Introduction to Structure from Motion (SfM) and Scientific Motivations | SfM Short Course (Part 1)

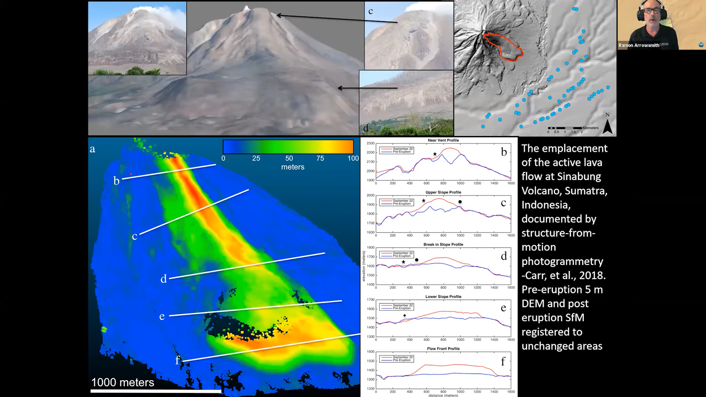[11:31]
This is a volcano in Indonesia called Sinabung and it's been erupting and it sent this really huge viscous lava flow out on the side.
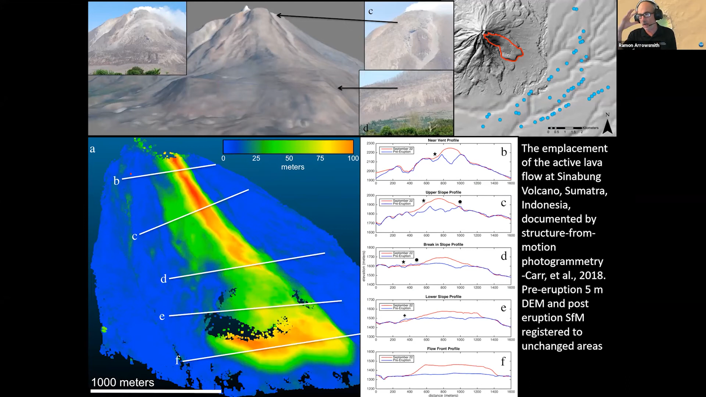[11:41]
And so from, we had digital elevation model data from the, our Indonesian collaborators, which was from before the lava flow came out. And then one of the PhD students that we worked with here, Brett Carr, who's now graduated, uh, he drove around in all these villages here sort of surrounding the volcano where the blue dots are and took many ground, ground photographs. That was it. He just took lots of high quality photos from the ground.